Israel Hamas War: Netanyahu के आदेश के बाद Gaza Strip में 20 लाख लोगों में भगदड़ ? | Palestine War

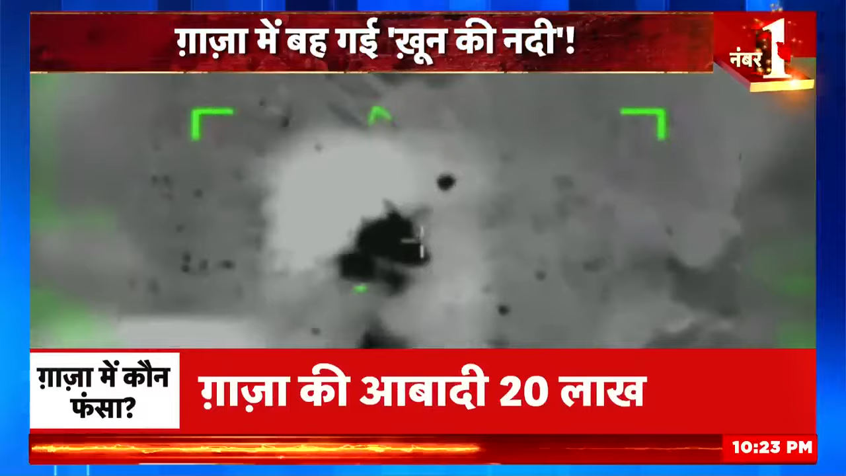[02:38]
پورے غازہ کے اندر اس وقت دھوئے کا گوبار اٹھتا دیکھا جا رہا ہے